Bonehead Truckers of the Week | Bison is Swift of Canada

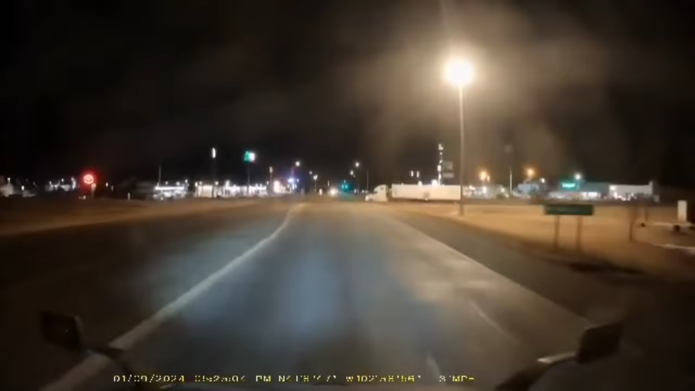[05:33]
Like hey. I'm just going to go ahead and pull out in front of this semi.
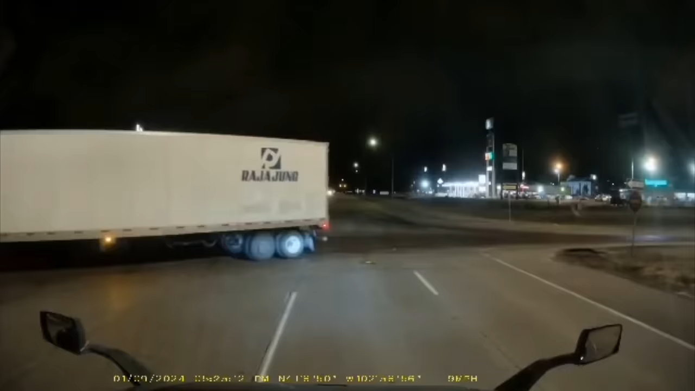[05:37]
You can't be that dumb. But maybe you are. You know. Maybe you just are.